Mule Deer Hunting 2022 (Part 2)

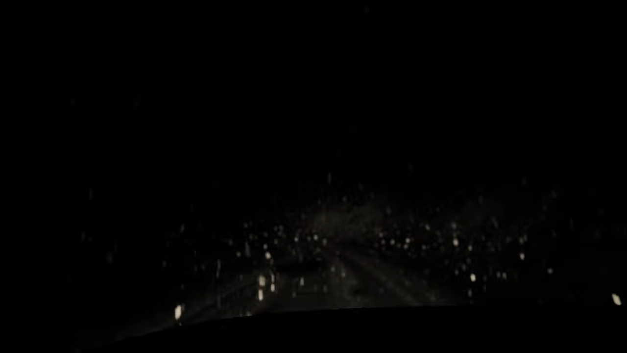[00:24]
We got what we wished for. Now we gotta figure out where we're gonna get a camp set up. Can hardly see.